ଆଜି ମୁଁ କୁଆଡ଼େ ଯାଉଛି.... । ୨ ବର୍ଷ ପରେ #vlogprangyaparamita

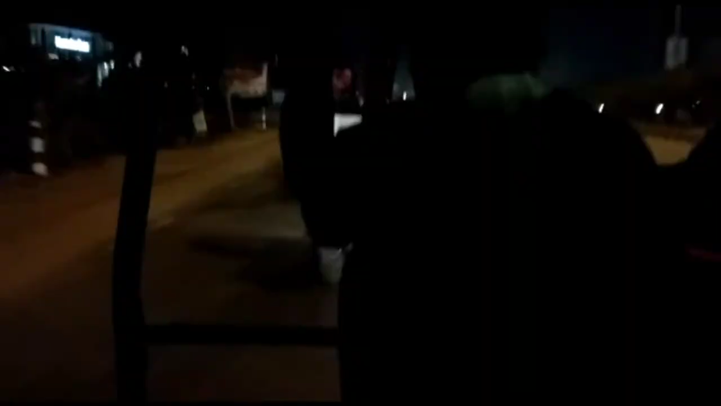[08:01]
ତ ଏବେ ତ ଆମେ ରିଟର୍ନ କରୁଛୁ ଘରକୁ, କାହିଁକିନା ଦେଖନ୍ତୁ ବହୁତ ଅନ୍ଧାର ହୋଇଗଲାଣି। ତ 7ଟା ପାଖାପାଖି ହେଲାଣି, ତ ଏବେ ଆମେ ଘରକୁ ରିଟର୍ନ କରିବୁ। ତ ଥ୍ୟାଙ୍କ ୟୁ ସୋ ମଚ୍ ୱାଚିଂ ଦିସ୍ ଭିଡ଼ିଓ।